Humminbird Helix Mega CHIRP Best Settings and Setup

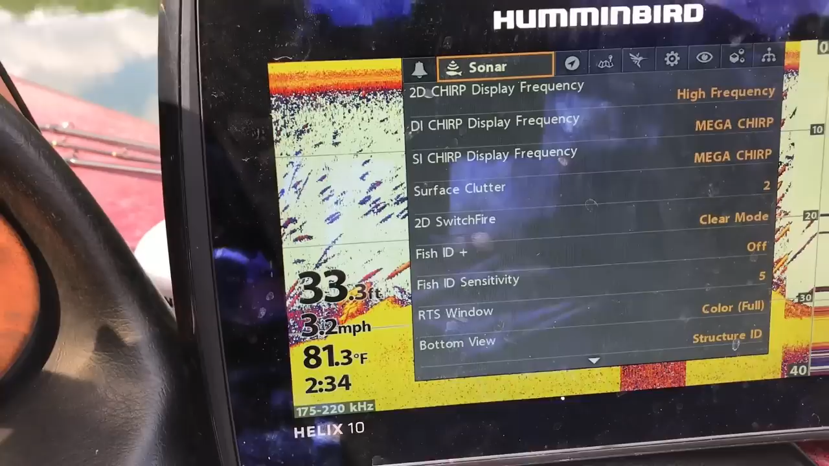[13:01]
On screen: depth 33.3 ft, water 81.3°F, speed 3.2 mph
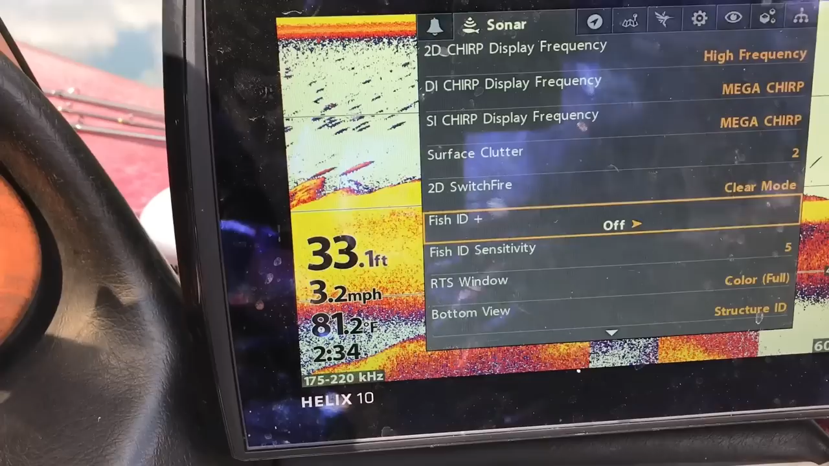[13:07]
On screen: depth 33.1 ft, water 81.2°F, speed 3.2 mph
I keep my fish ID off. My fish ID sensitivity. My color.
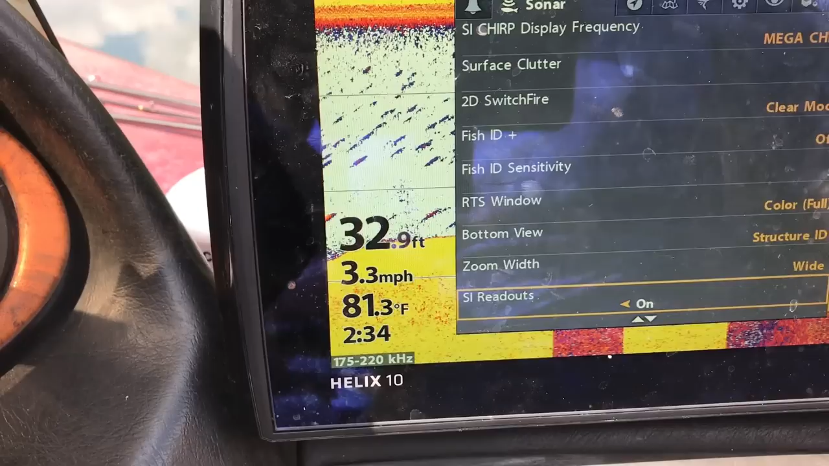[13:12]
On screen: depth 32.9 ft, water 81.3°F, speed 3.3 mph
All that. I do put my color bar on because that's basically like a flasher.
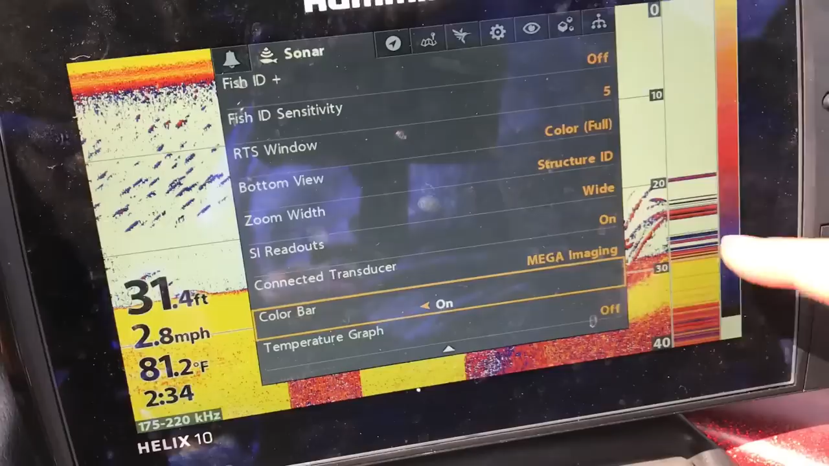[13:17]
On screen: depth 31.4 ft, water 81.2°F, speed 2.8 mph
That tells you what you're seeing in real time.
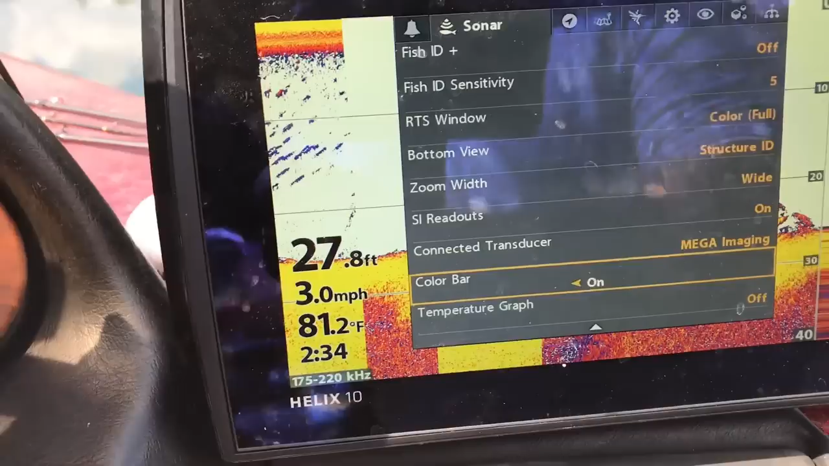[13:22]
On screen: depth 27.8 ft, water 81.2°F, speed 3.0 mph
And so I watch that a lot more than I watch kind of what's going on out here.
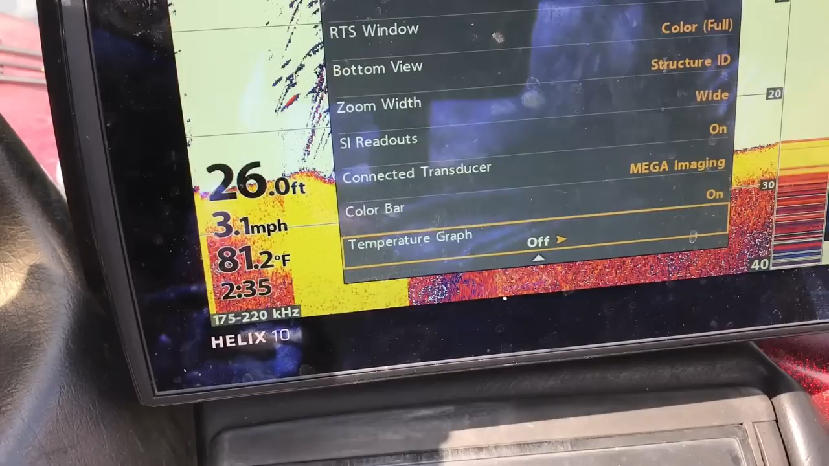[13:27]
On screen: depth 26.0 ft, water 81.2°F, speed 3.1 mph
You know.
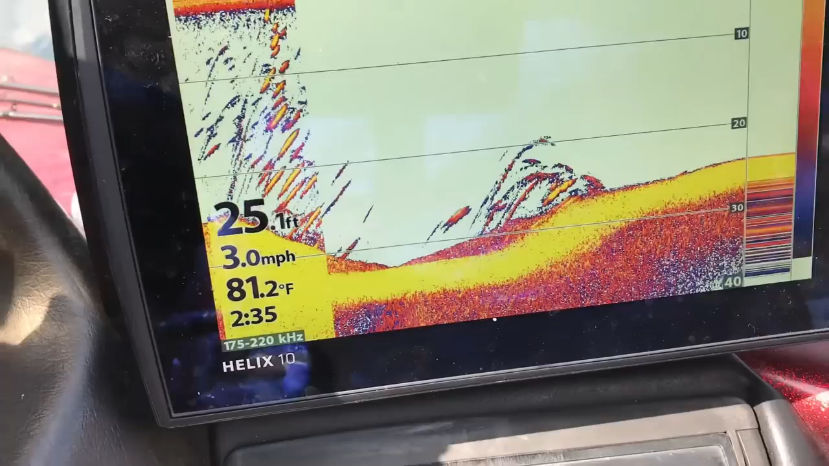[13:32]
On screen: depth 25.1 ft, water 81.2°F, speed 3.0 mph
Now so you can see what's going on. Now let's go ahead. We'll hit menu once.
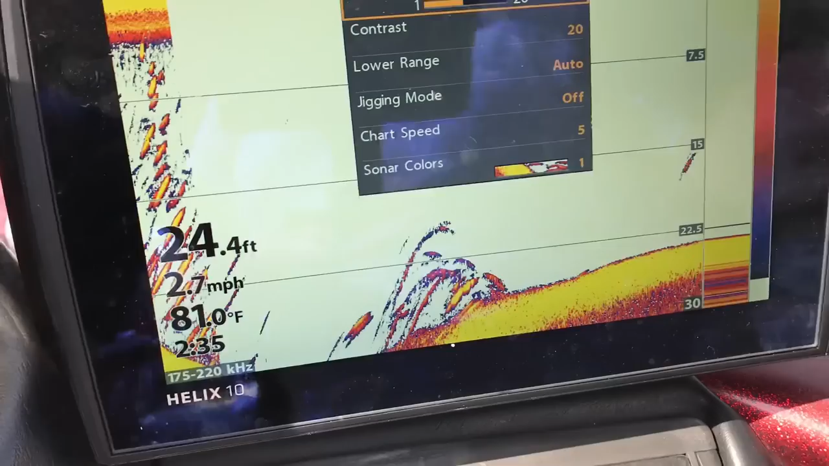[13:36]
On screen: depth 24.4 ft, water 81.0°F, speed 2.7 mph
And we'll go in here and you can kind of see what we're what we're talking about.
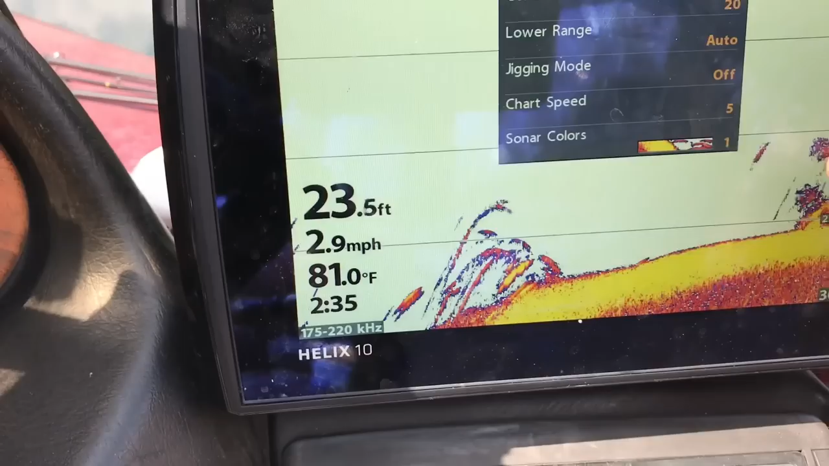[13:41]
On screen: depth 23.5 ft, water 81.0°F, speed 2.9 mph
Now in the clear mode you know sometimes I will cut it up.
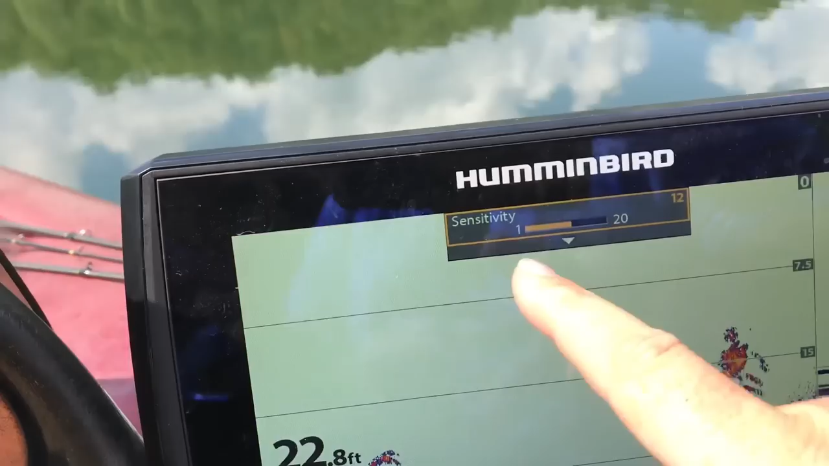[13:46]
On screen: depth 22.8 ft
You know you've got sensitivity 1 to 20. And I'll generally keep it on about a 12.
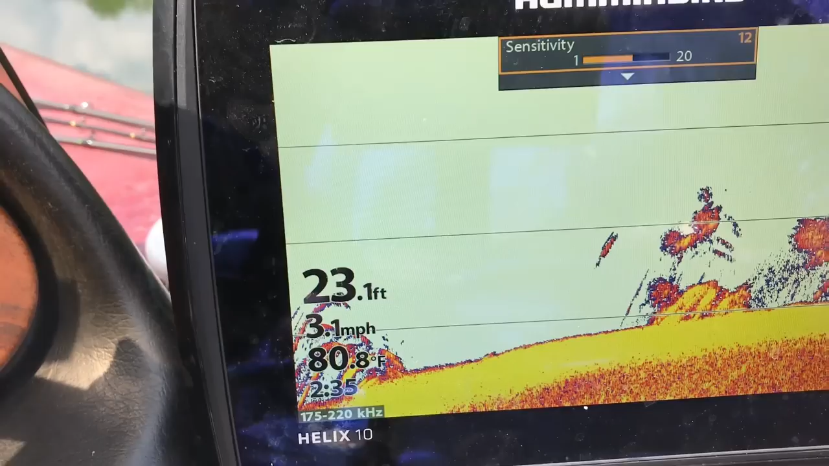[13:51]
On screen: depth 23.1 ft, water 80.8°F, speed 3.1 mph
On the console. Again that is totally different on front.
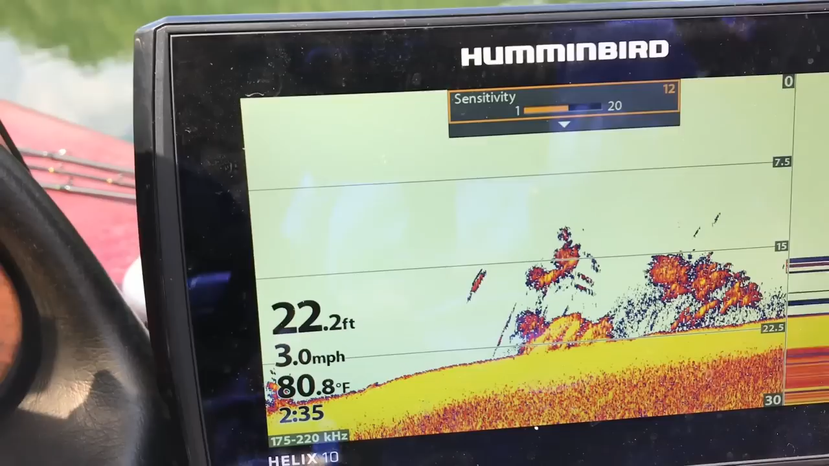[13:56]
On screen: depth 22.2 ft, water 80.8°F, speed 3.0 mph
I run max mode. I don't really run jig mode that much.
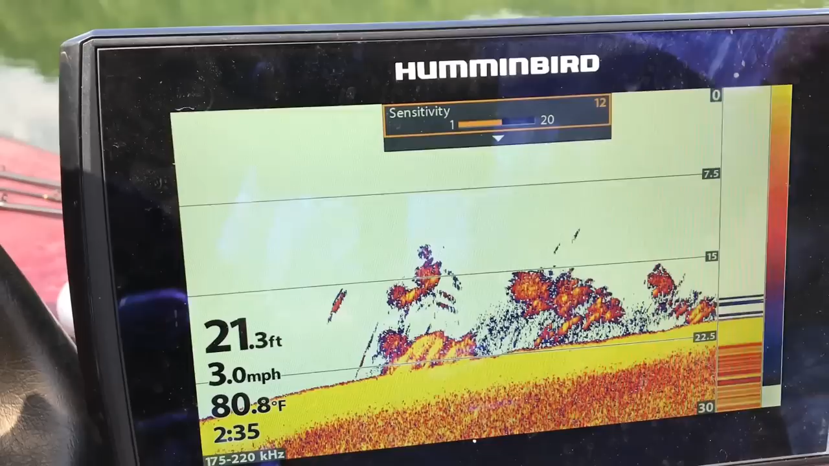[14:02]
On screen: depth 21.3 ft, water 80.8°F, speed 3.0 mph
And I'll keep the sensitivity at about a 10 up there when I've got it on max.
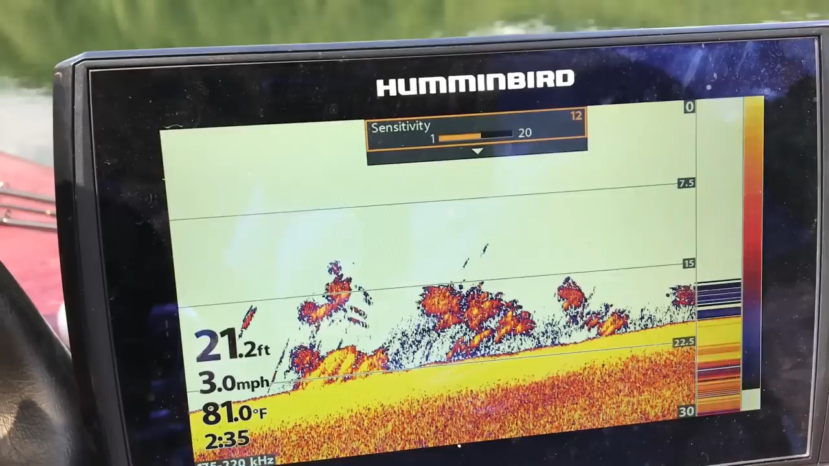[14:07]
On screen: depth 21.2 ft, water 81.0°F, speed 3.0 mph
The contrast I keep pretty much at the default settings.
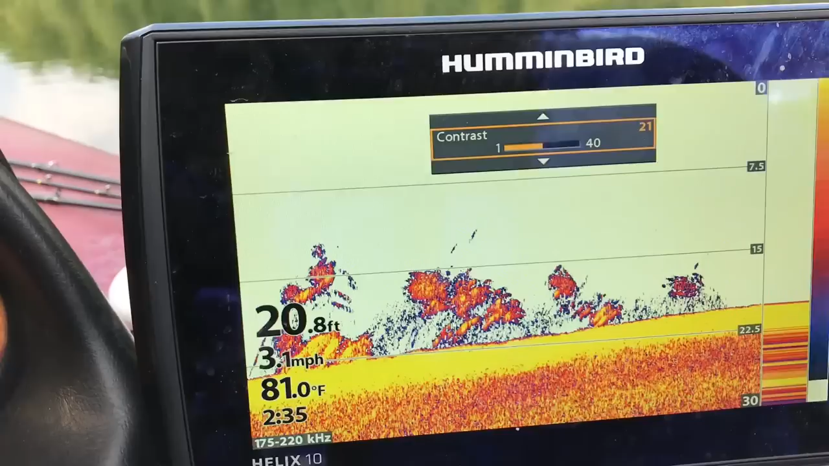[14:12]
On screen: depth 20.8 ft, water 81.0°F, speed 3.1 mph
You can see kind of what happens. You know 20 seems to be about right for me in the bottoms.
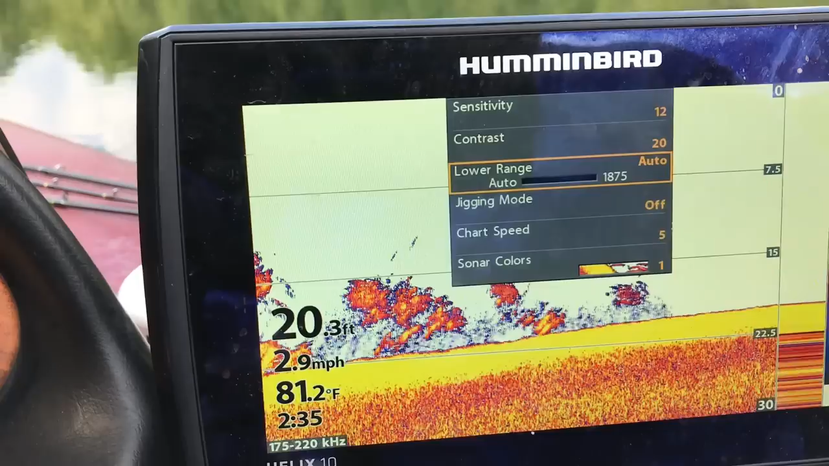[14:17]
On screen: depth 20.3 ft, water 81.2°F, speed 2.9 mph
Jig mode you can see I've got off chart speed. I put it at about 5.
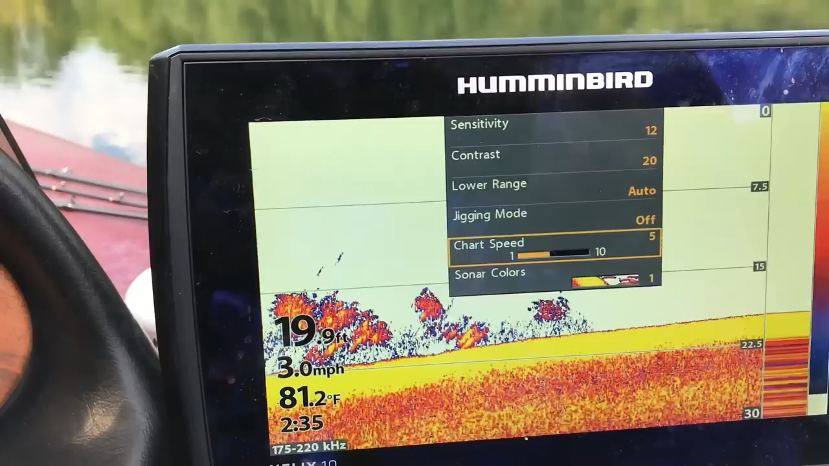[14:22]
On screen: depth 19.9 ft, water 81.2°F, speed 3.0 mph
I may click that down a little bit you know to a 3 or 4 depending on how quick I'm graphing everything.